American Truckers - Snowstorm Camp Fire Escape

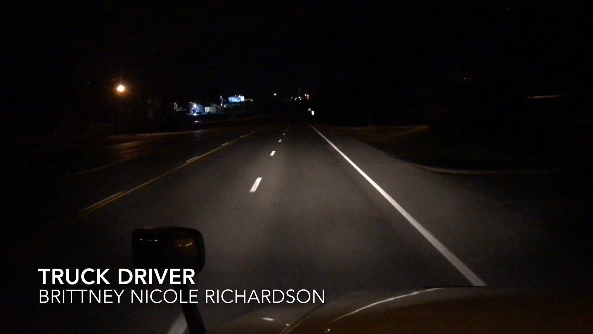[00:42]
As you can tell, so far we are faring very good tonight as the roads are completely dry. Although I just got a text back where we picked up our load in Lenexa, Kansas, saying that it is snowing like crazy up there and it is like freezing.
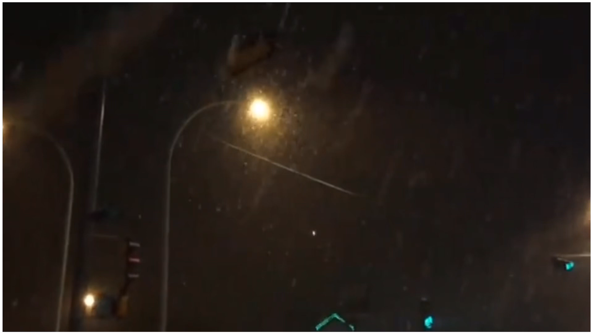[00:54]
So I don't know. We'll see what we run into later on in the night.
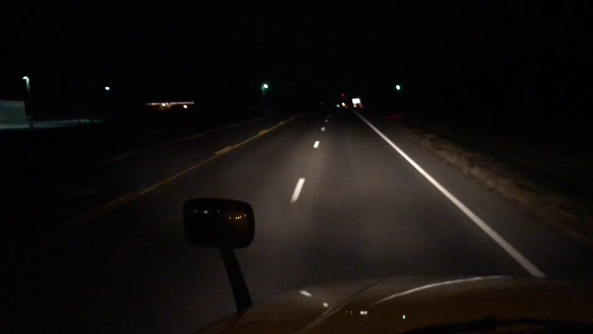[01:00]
But for right now, it looks like everything is copacetic. Everything's copacetic.
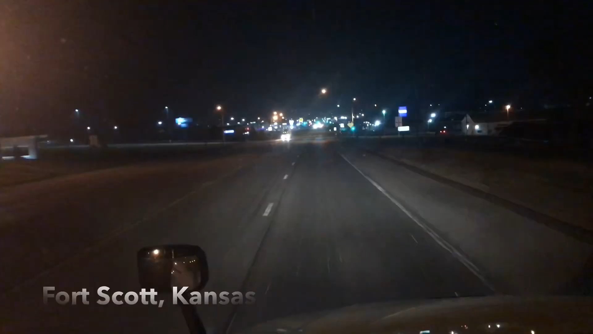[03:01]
Pretty good. The amazing thing though, guys, is that like I was saying at the beginning of the shift,
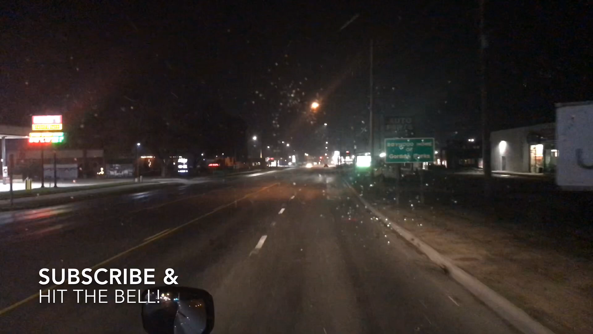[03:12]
I hope I can at least make it back to Fort Scott, because Fort Scott is where the land goes from curvy and windy roads and lots of hills to flatland, pretty much. So the rest of my trip should be at least on levels, relatively level surfaces. Okay, the roadway is officially getting slick, and the sad thing is, it is 36 degrees outside.